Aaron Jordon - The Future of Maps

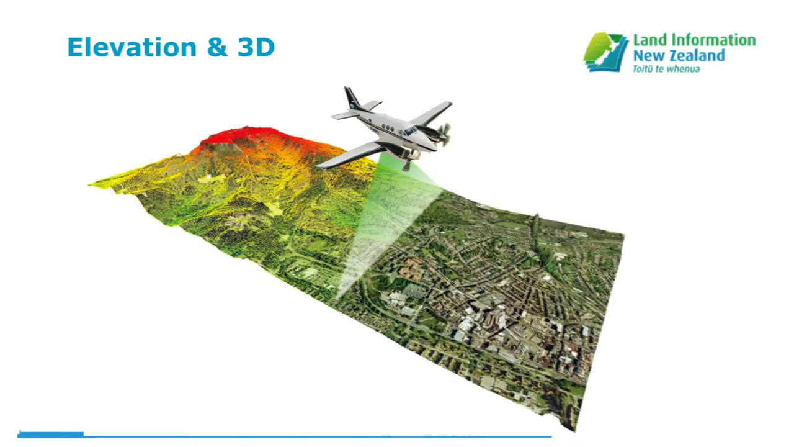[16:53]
New Zealand and our data users.
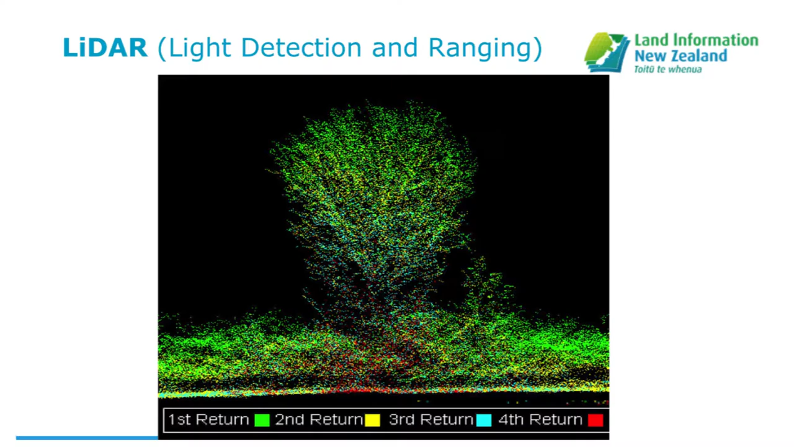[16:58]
So obviously most of you guys in this room will know what elevation in 3D data is.
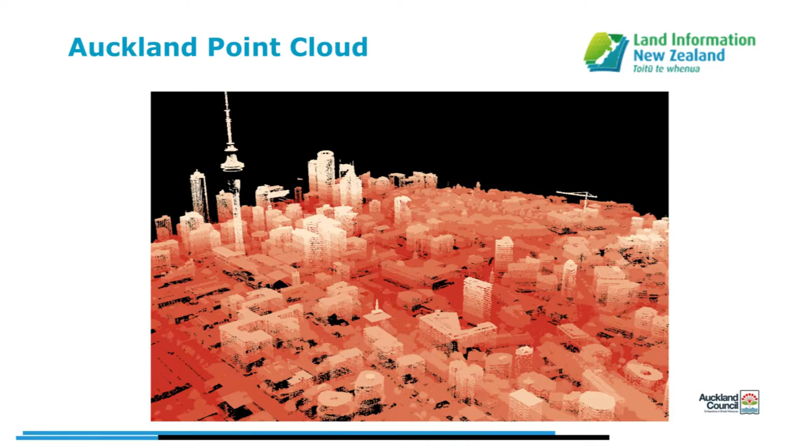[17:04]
I won't go into talking about it too much in LIDAR. So we do have a bit of a program going on at the moment where we're coordinating some of the data that's available, building point clouds,
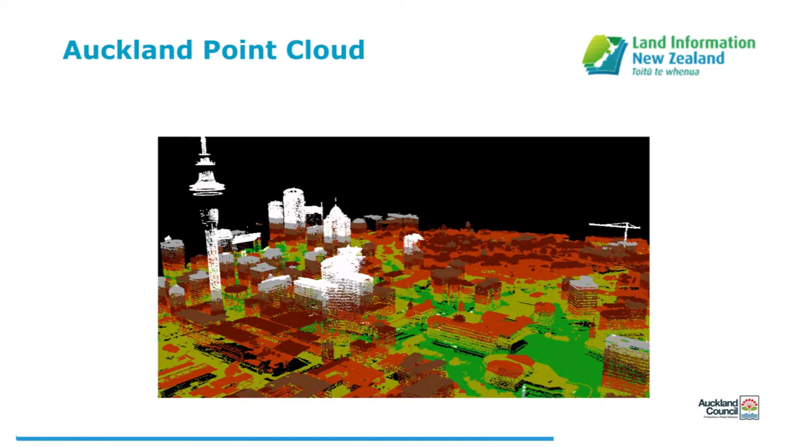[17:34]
And this is from Ian Rees who's in the room somewhere showing how detailed you can get just using LIDAR data in itself. So this is all that's there. And you can see the structure of the sky tower, all the detail of the buildings and you can obviously rotate around that from multiple perspectives. Again, I'm sure I'm preaching to the converted in the room but this is an amazing
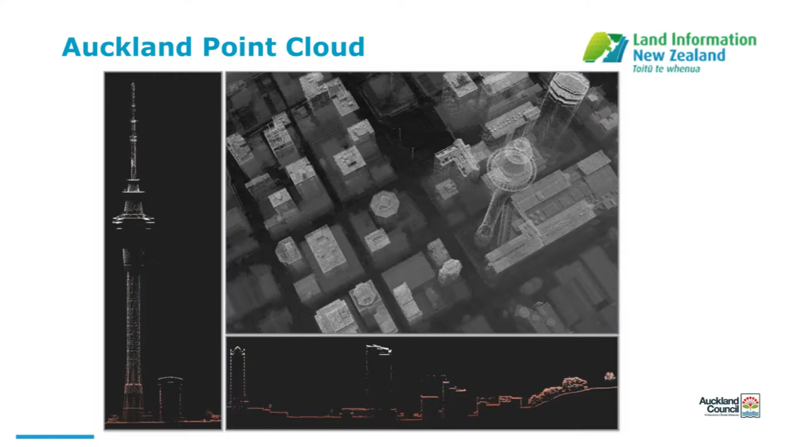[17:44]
amount of information that you can get and pull into many different applications. So I think it's really exciting to see.
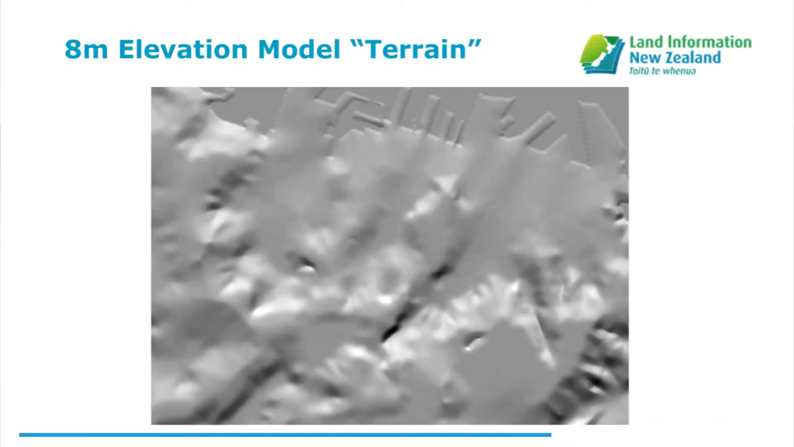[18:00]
From our perspective, a digital elevation model is something we're looking to achieve a higher resolution of. This is our current one. Again, courtesy of Geographic's originally created it and we've purchased. But in Auckland, we now have the opportunity to take it down to a meter level which you can see the difference in detail. It's quite big.
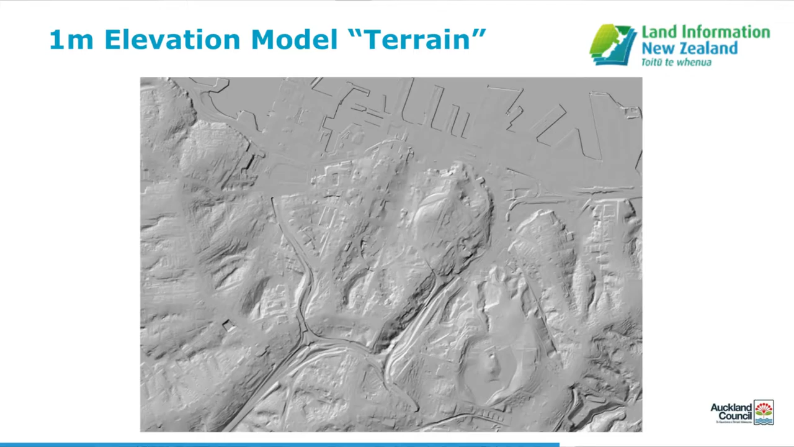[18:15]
And then with the surface model as well, you can really start to see the texturing of lots of the landscape really feeling like.